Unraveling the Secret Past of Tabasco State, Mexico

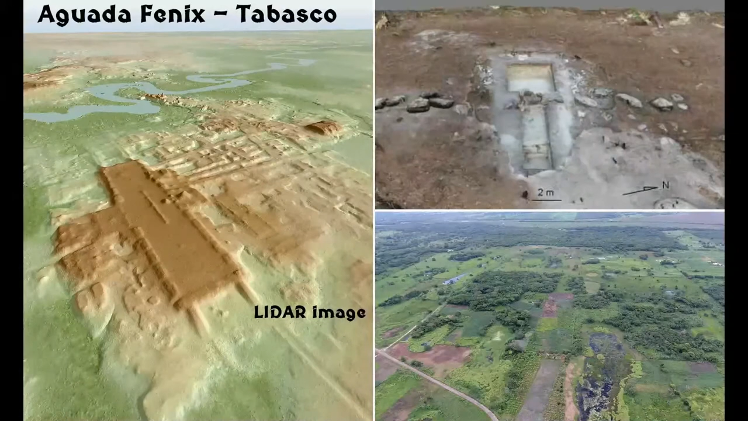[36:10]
It does have a different characteristic as far as site planning goes when compared to the earlier Olmec civilization towns, but in no sense it is a primitive town at all. In fact, it shows great sophistication in the layout of the plazas and the pyramids.